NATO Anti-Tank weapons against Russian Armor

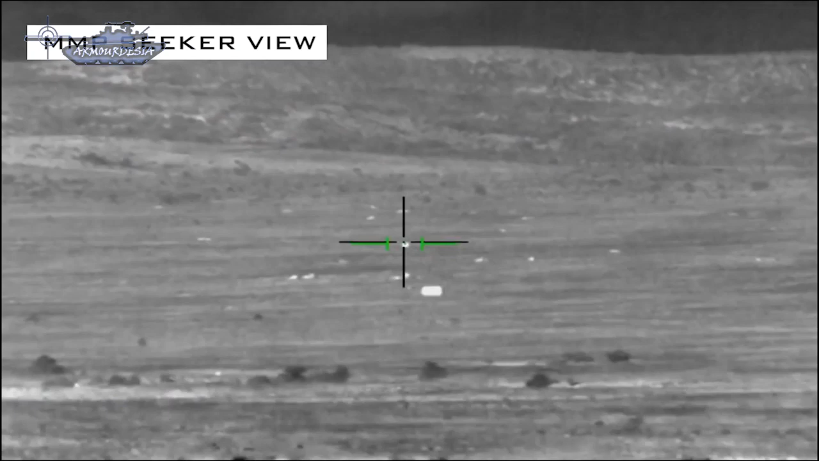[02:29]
MMP is equipped with rapid reaction capability to respond quickly. It is capable of destroying new generation main battle tanks.
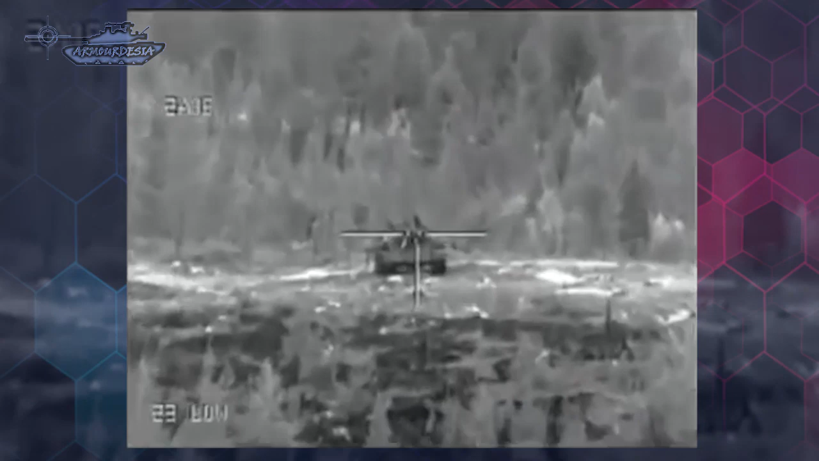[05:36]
The imaging infrared provides higher sensitivity and improved thermal background rejection characteristics for all weather day and night operation.